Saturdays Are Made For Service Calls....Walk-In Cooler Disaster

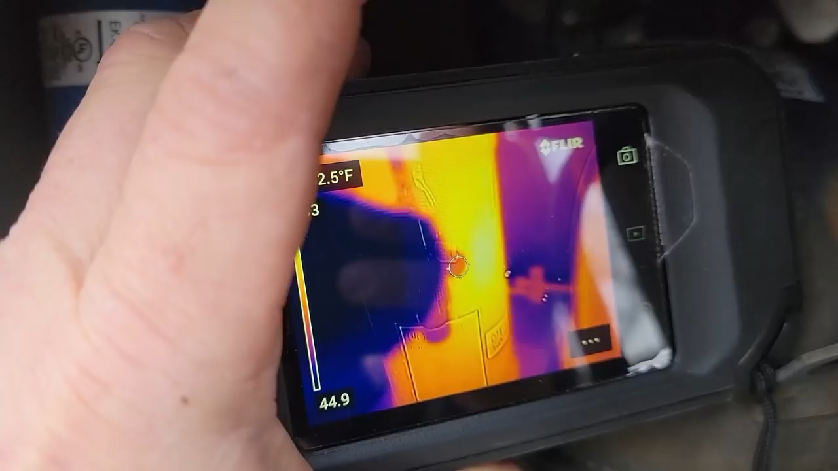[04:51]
that area right there is where it was the brightest it's kind of distributed out across the receiver now but